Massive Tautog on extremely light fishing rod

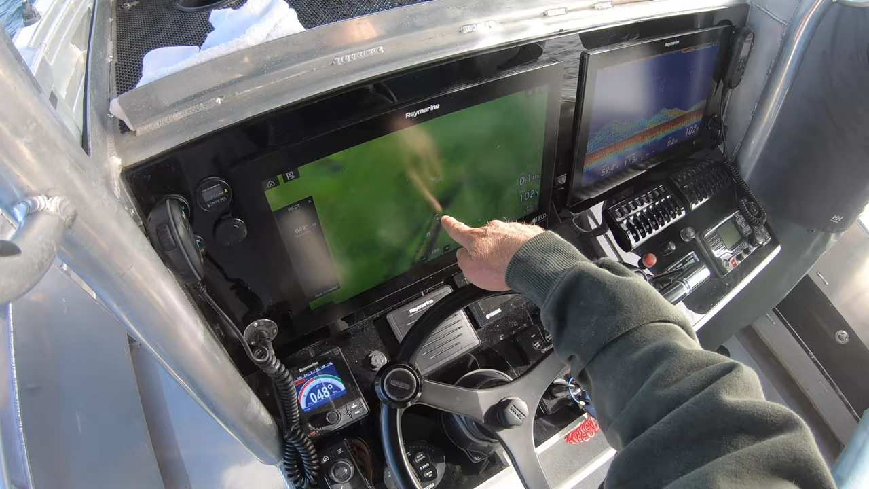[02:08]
that's where the hole is. What do you mean?
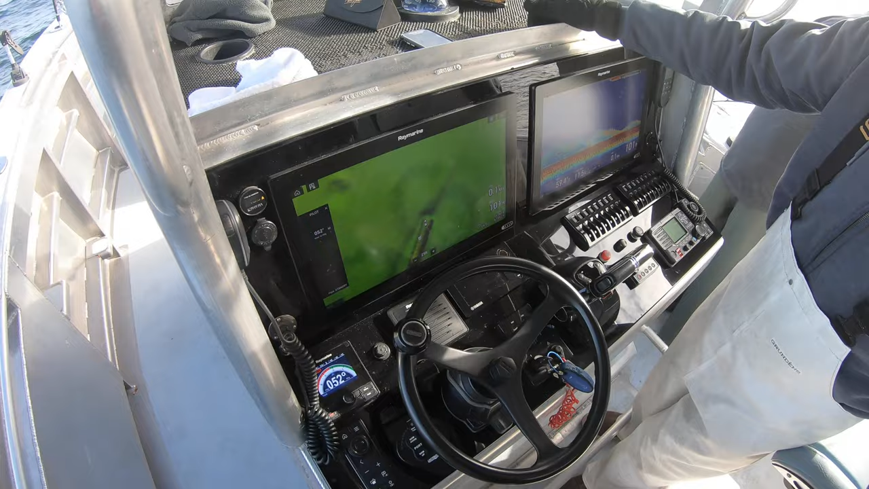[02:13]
Look, go up this way a little bit? Yeah, like just right there.
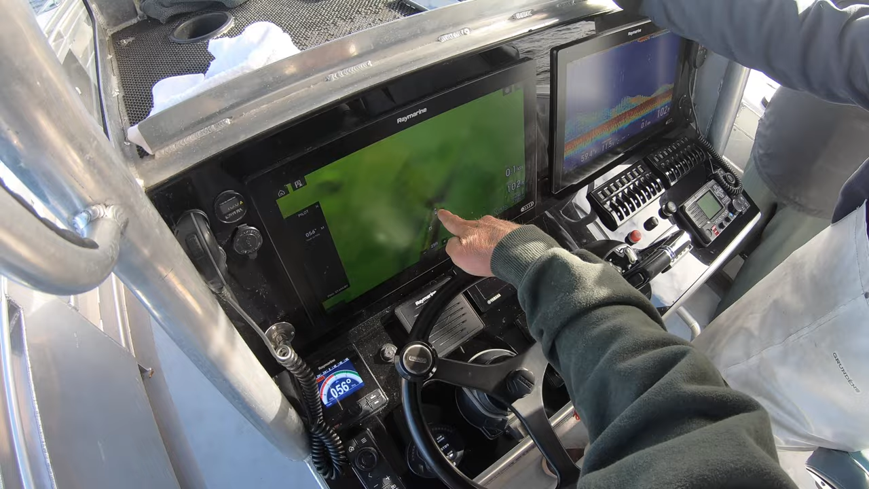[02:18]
How much more? Not much. Like maybe 10, 15, maybe 15 feet.
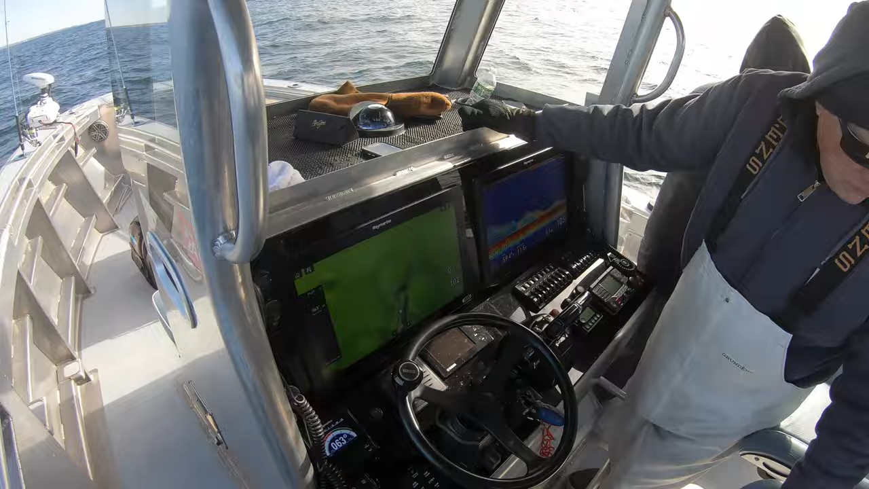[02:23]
I wish I could job. Yeah, it's tough, man. It's such a precise location, man. Hold on. Stop. Because you're going to cruise a little bit, so. Well, right there. Oh, okay, I'll stop.